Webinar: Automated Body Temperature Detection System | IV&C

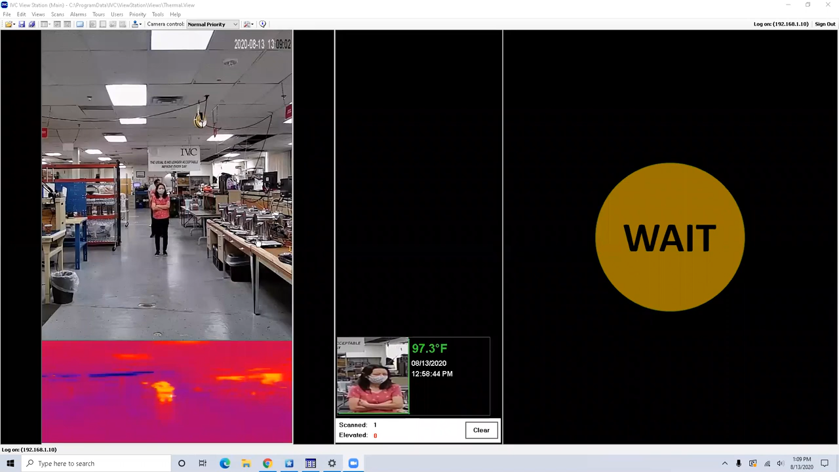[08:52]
Okay. I'd like to start by explaining briefly the software architecture. As Jared mentioned, the system is designed as a plug and play. We are running our IVC server software, which basically manages and pulls the streams from the cameras. We then have a phase detection software, which basically defines when we're going to take the measurements.
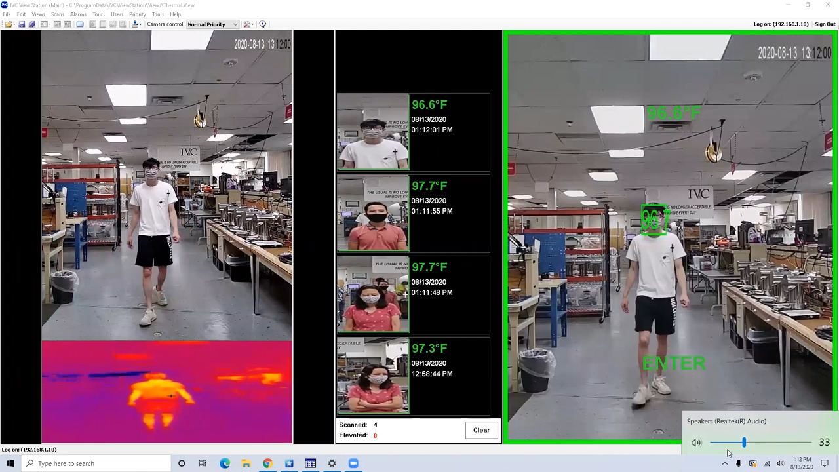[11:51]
So let me show you how the system works.
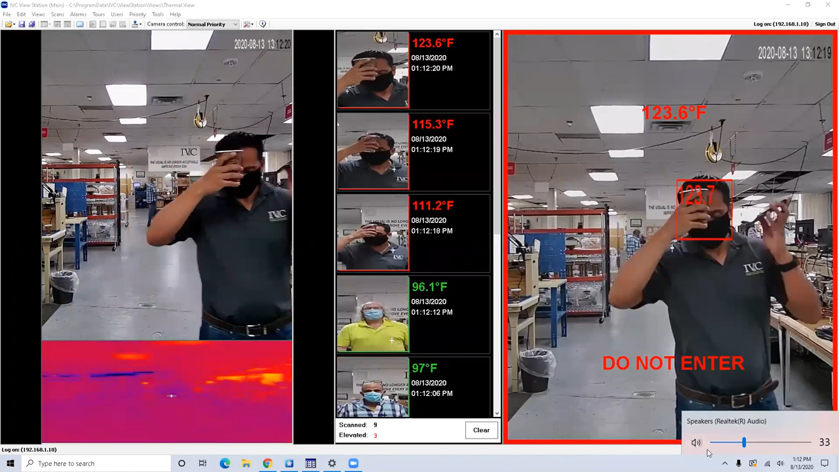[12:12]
Okay, as you can see, As you can see, I simulated an elevated temperature alarm by just holding a cup of tea over my face. Now, the important thing here is that the phase detection software will indicate when we need to scan.
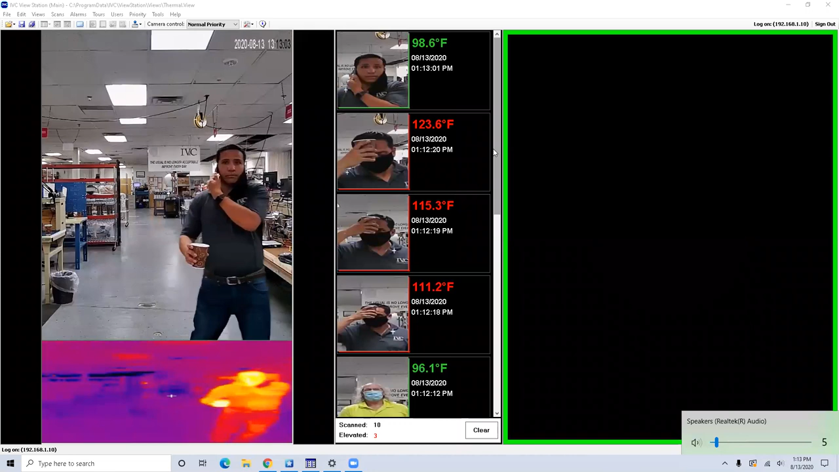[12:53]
Next, I would like to mention a few things about how the detection setup happens. As Jared explained, the system will work between six and 10 feet. Using the IVC software, we define a detection area. And that's very important because we don't want to detect lights or certain areas in the background that may cause false alarms.
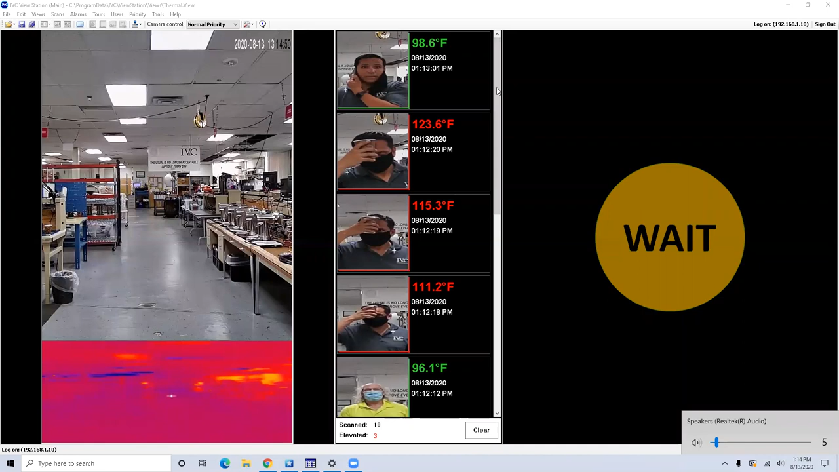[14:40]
So that's really depending on how you want to set up the system. The system does come depending on whether you go with the pro or the commercial option. They both come with a monitor. So depending on how you set up, you have the option to have that monitor face the employees or visitors entering, or it could face an attendant, for example. So there's complete flexibility on how you want to set the system up. And we can also, as Raphael mentioned, the screens that we're seeing on this demo are totally customizable.